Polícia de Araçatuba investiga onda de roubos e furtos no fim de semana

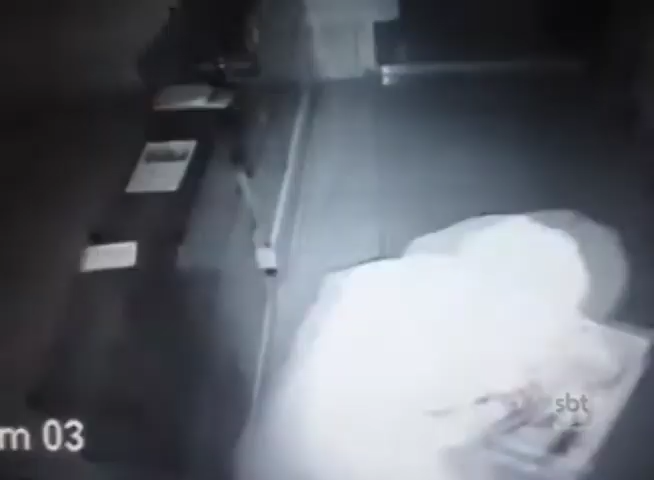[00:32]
Ele se assusta e foge levando apenas uma gaveta cheia de peças de celulares usados.
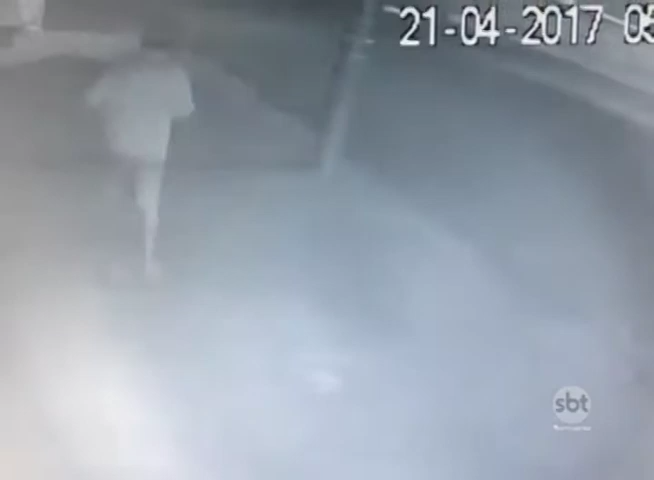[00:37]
Mas essa não foi a primeira vez que os bandidos invadiram o estabelecimento.